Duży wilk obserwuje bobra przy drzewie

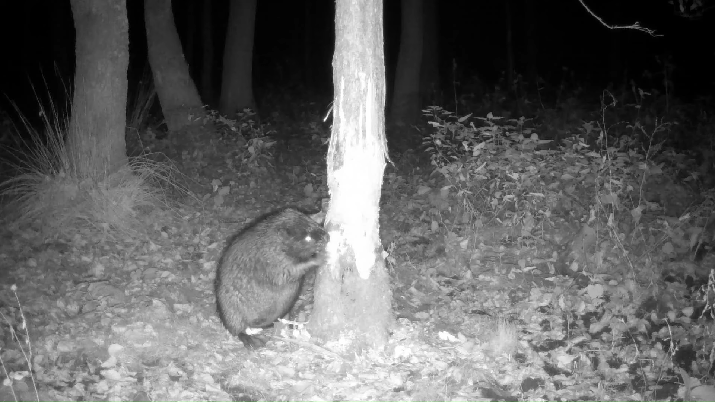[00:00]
W jednym z ostatnich filmów przedstawiłem takie właśnie sceny i to naprawdę bardzo wyjątkowe momenty z życia bobrów, no bo bardzo trudno jest udokumentować bądź też zaobserwować moment, kiedy kolokwialnie mówiąc, bubr zabiera się za drzewo, czyli zaczynaj obgryzać, wszystko po to, żeby spowodować jego upadek. Wtedy bubr z łatwością może dostać się do gałęzi, które wykorzystuje do tego, aby nadbudować, poprawić tamę.